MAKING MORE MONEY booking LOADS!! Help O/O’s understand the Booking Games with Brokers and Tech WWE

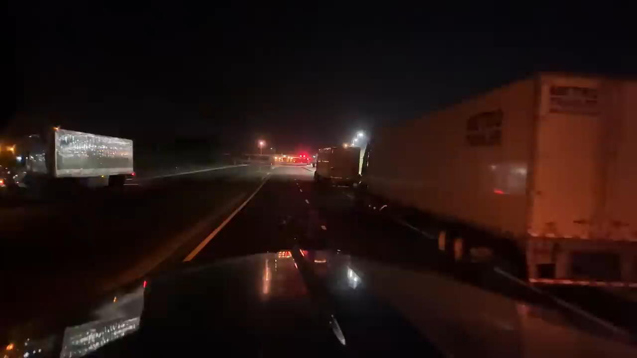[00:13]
And good morning, back at Niagara. Everybody's kind of sleeping, so I don't want to throw the lights in their mirrors, but,